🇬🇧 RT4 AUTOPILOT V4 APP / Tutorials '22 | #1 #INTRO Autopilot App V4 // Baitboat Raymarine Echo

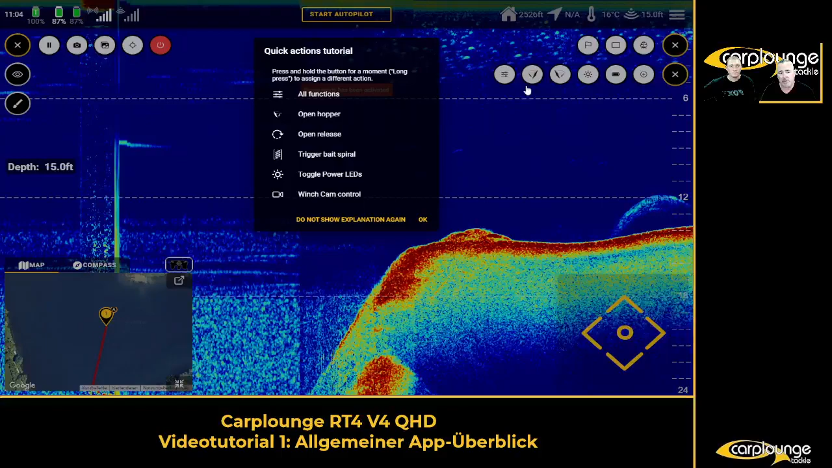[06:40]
On screen: depth 15.0 ft, water 16°C
these are all programmable as well so it doesn't really matter what what you've got where but at the moment here is hoppers you know but you can see here one hopper would change to a spiral if you had a spiral plugged in so it's fairly easy to do yeah so and yeah we can always repeat our words just give it a try you don't need to be afraid trying before buying that's the key yeah so yeah just play around it's for free you cannot destroy anything and of course like I said it's important when you're using it and you have questions just write them underneath and we will definitely answer
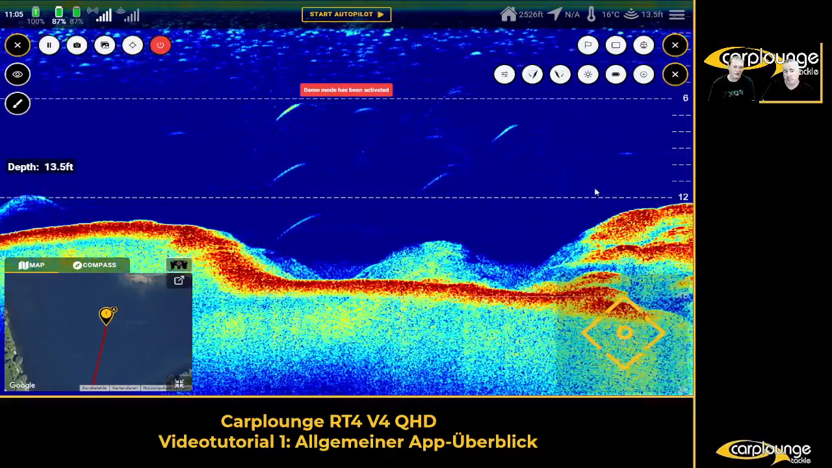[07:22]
On screen: depth 13.5 ft, water 16°C
them in one of the next videos yeah I think for now this is one of these are the main important things how to get started with the app and just give it a try always read the instructions carefully because also there come one second yeah these will help you especially in the beginning yeah how